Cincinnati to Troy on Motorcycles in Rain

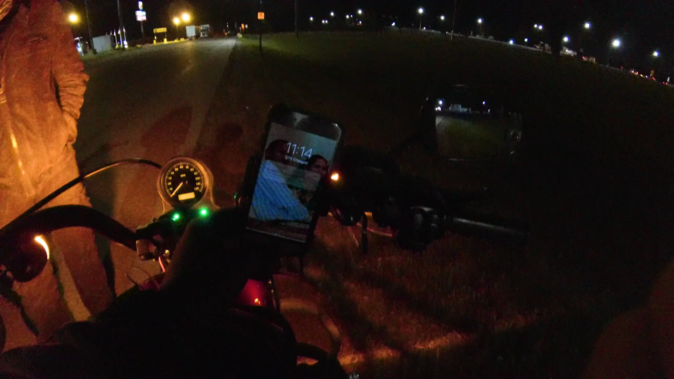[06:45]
And GPS says that we still have 40 minutes to go, and we should be there by 11:50.